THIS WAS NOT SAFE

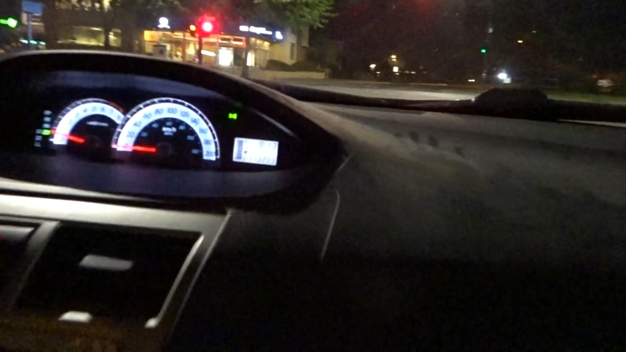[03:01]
At 9 13 p.m. Oh look, there's a car. Look at this ghost town, guys.